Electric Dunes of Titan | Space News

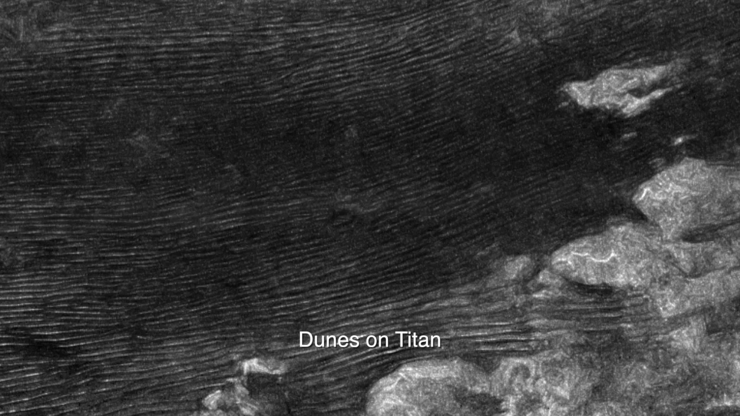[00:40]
What makes the dunes especially odd is that they frequently point in the opposite direction of Titan's prevailing winds.
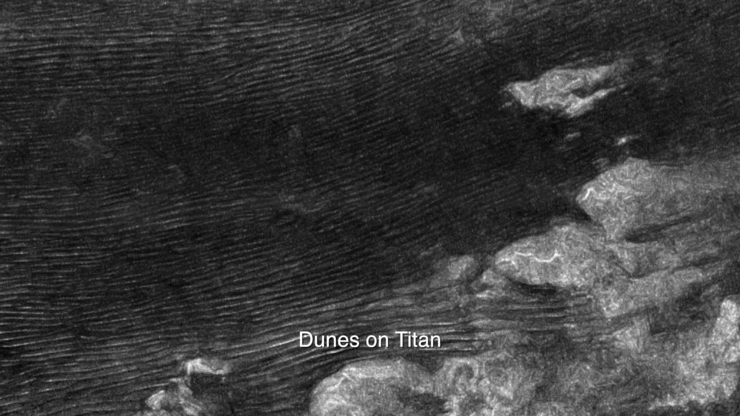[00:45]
A Scientific American article reports the team's findings as follows, Some scientists are suggesting a shocking solution to these backward-facing drifts.